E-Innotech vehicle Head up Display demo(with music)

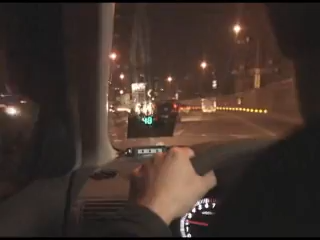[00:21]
When driving is over limit on the road, the display warns the driver by flash and beep.